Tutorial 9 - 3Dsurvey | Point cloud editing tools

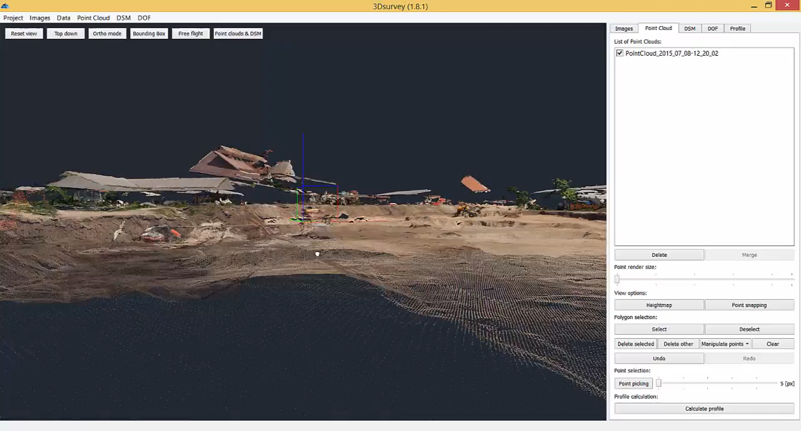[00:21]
If you'd like to inspect a part of the model in detail, the best way is to move the area point cloud to the center of the 3D cross.
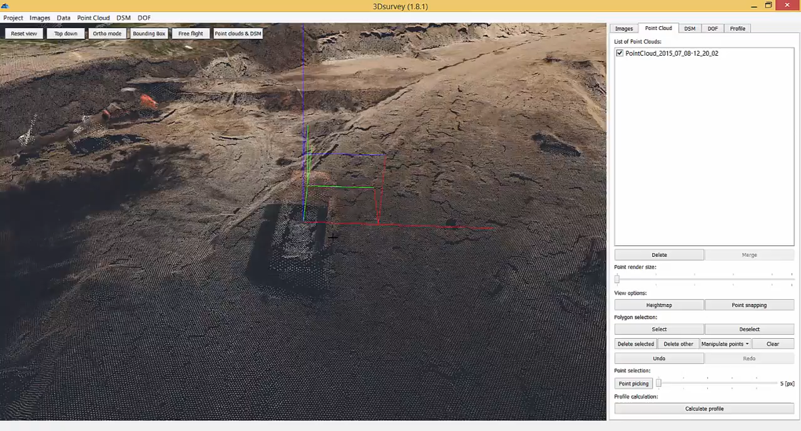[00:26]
Do this first from the top view followed by the side view.
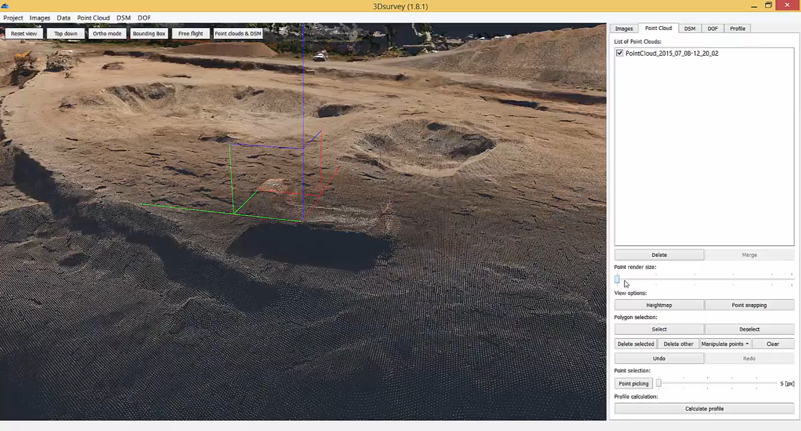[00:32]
You can also increase the point render size for a better quality.
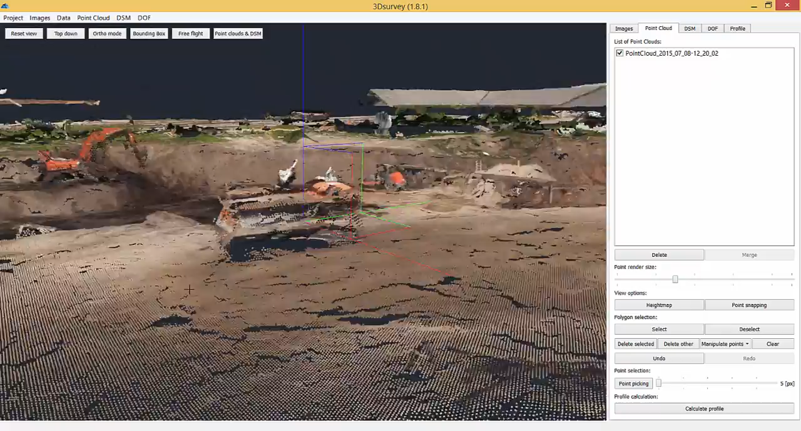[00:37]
We can zoom in now and clearly see the details.
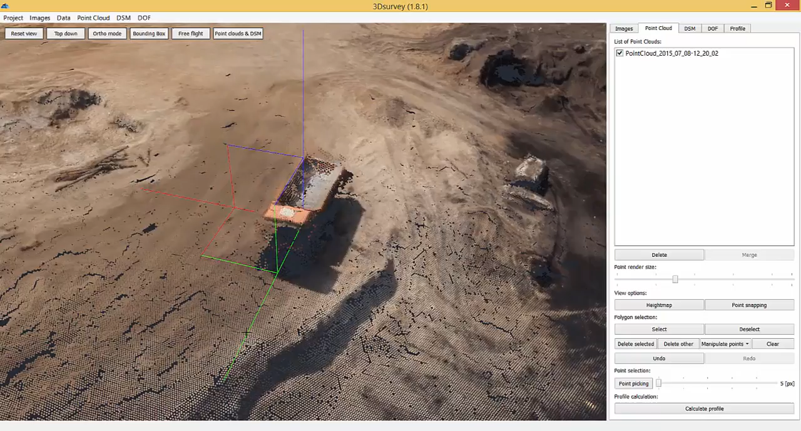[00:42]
To delete points from a point cloud, simply select them and click delete.
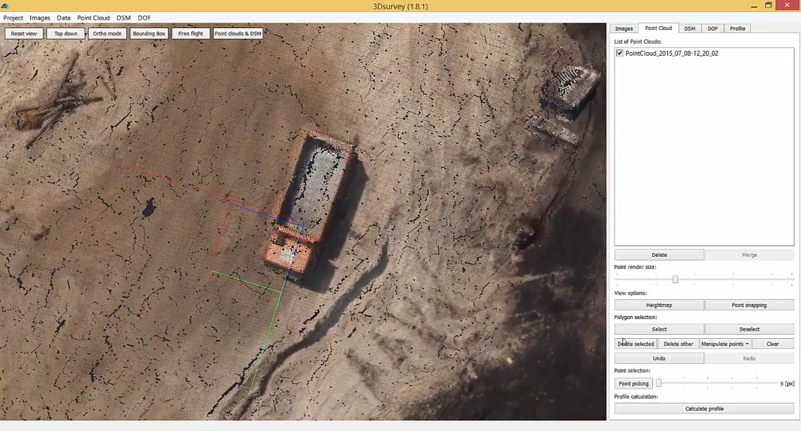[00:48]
You can also press delete button on your keyboard.
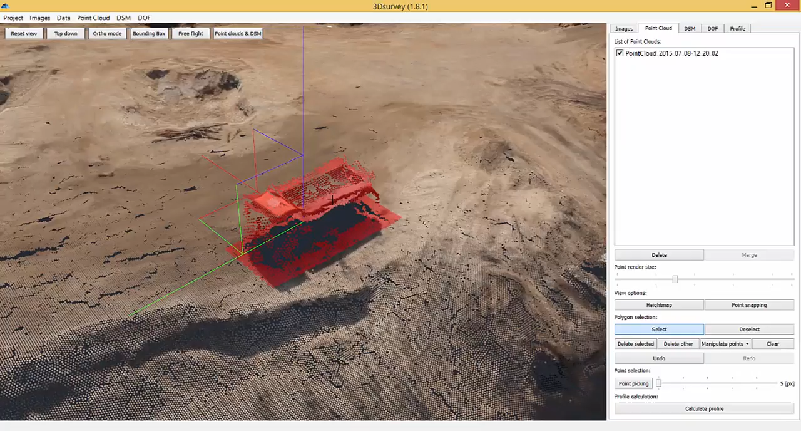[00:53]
Doing measurements on an active site means you're dealing with constant change and it's simply impossible to monitor everything as you go. That's when the quality of your data comes in.
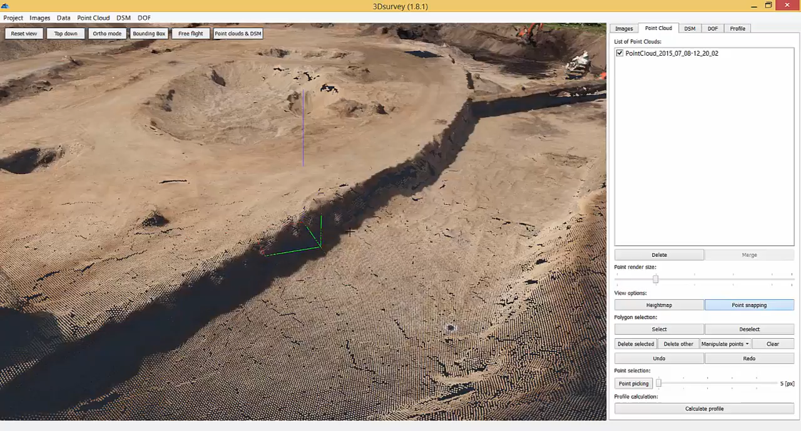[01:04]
It enables you to check the changes in terrain height with point snapping tool, the point elevation being displayed in the bottom left corner of the 3DSurvey software. To see all the changes, select the area and move points to a level you want.
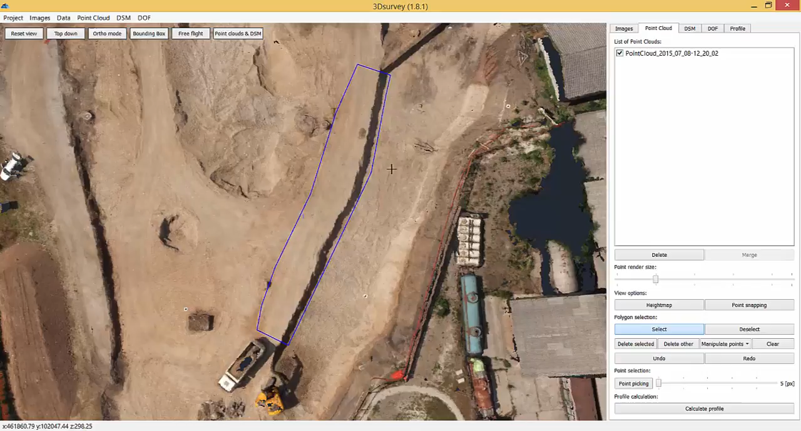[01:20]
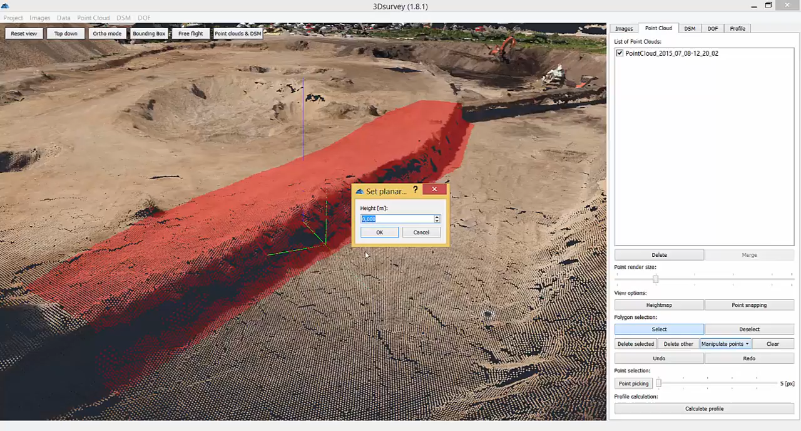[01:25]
295.10 meters in this case.
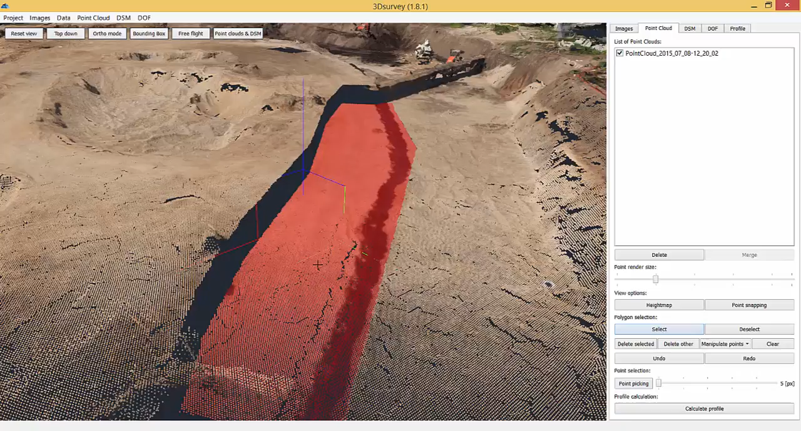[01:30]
Calculate digital surface model and check the result.
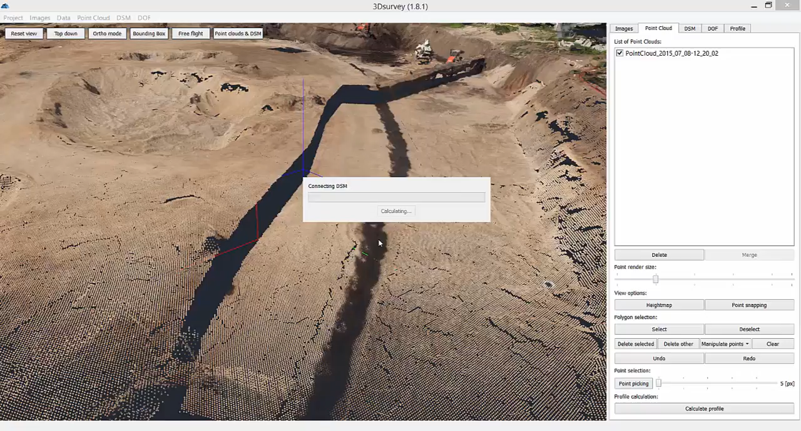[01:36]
Another option is to use manipulation tool to lower or raise the point cloud surface.
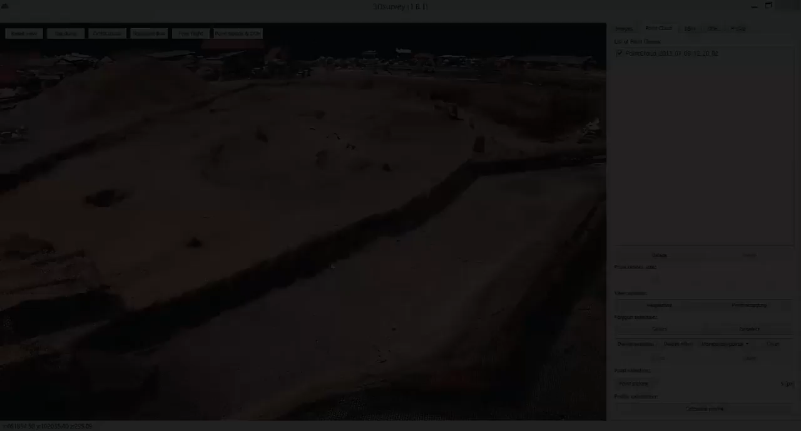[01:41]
It comes in handy in case you know how much the surface has been changed in comparison to your last data acquisition.
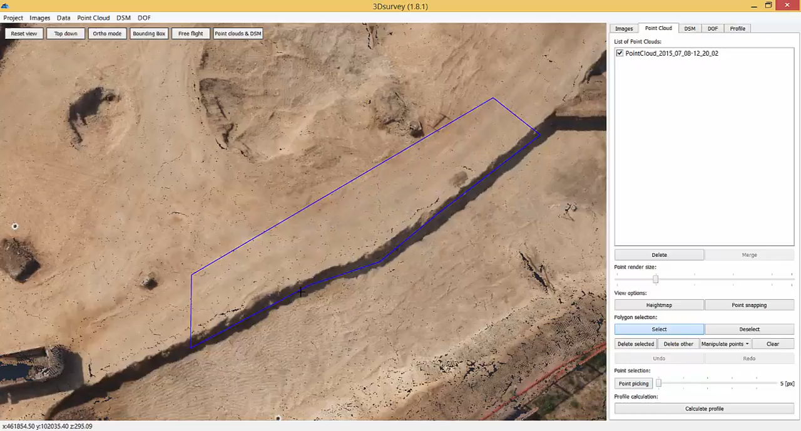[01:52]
Just select the area of points you want to move, click manipulate points and select increase.
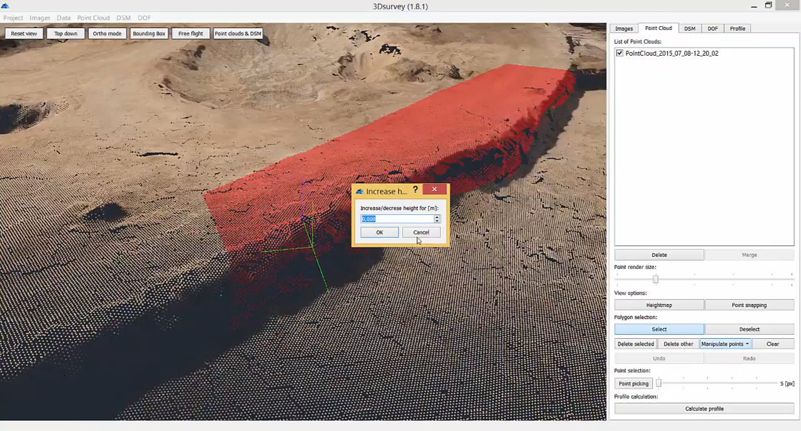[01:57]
Set it for example to minus 2.15 meters.
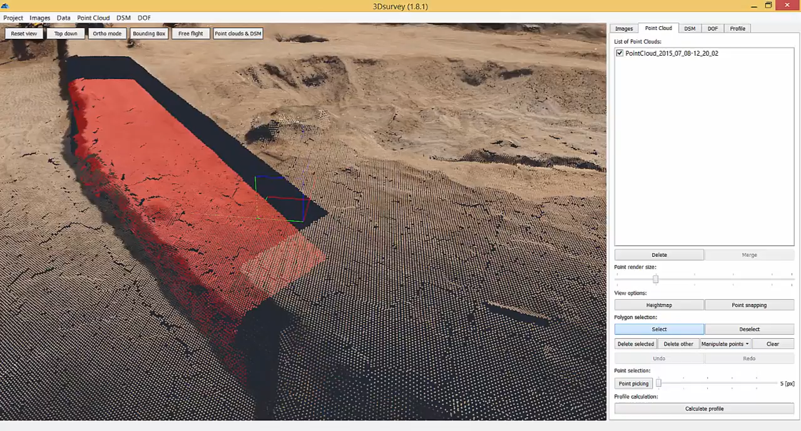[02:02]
That way all the selected points get automatically reduced by the selected value.
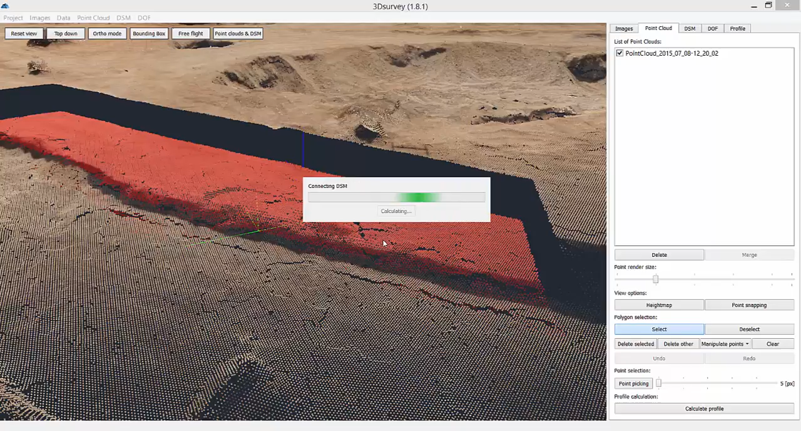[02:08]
Another interesting tool when using point cloud in DSM is delete other.